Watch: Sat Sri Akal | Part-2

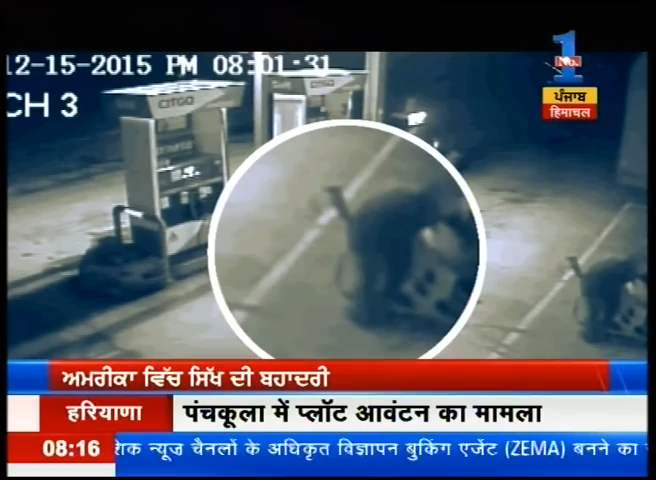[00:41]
सुसान पैप पेट्रॉल पंप दे एक शक्स नजरा होन दै जिसने हाथ चिक का शोटगान है उस शक्स पट्रॉल पंप दे बने एक स्टोर दा दरवाजा खोल के अंदर दाखिल होन दै